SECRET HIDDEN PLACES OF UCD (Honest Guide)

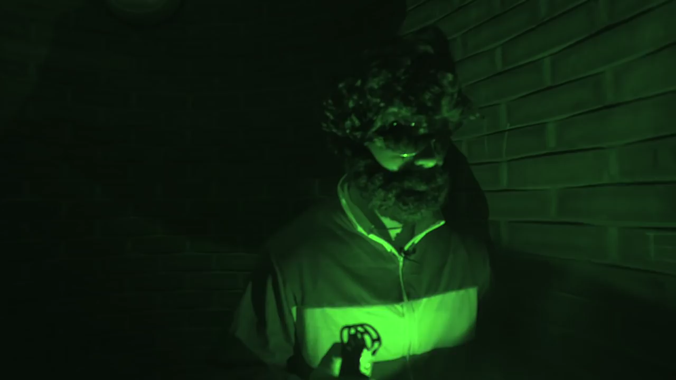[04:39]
We've arrived down to the door.
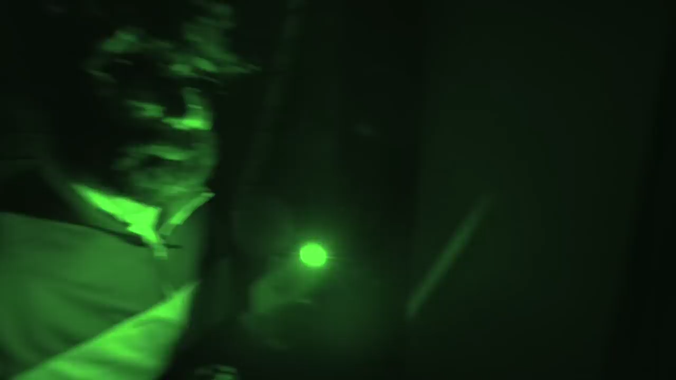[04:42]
If we point over here, Matthew, this is the door into the chamber.
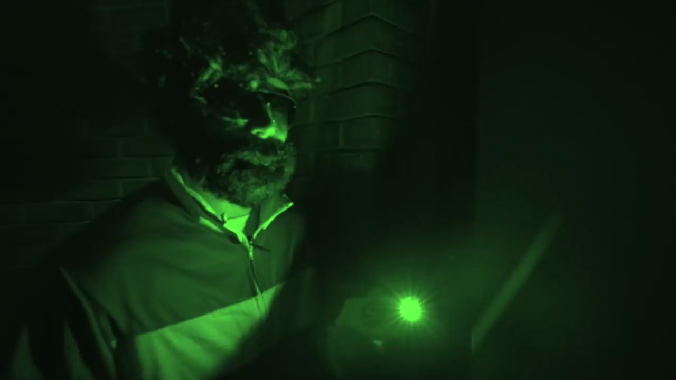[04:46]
Apparently, when you go in, the lights turn on.